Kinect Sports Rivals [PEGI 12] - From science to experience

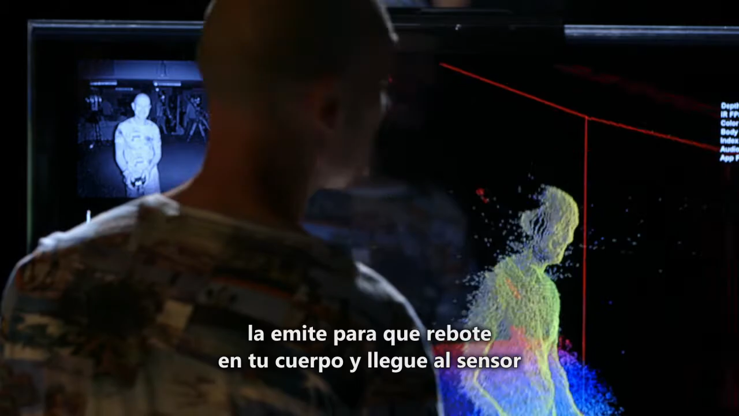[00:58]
On that we use a thing called Active IR as well, so this thing can see in complete darkness.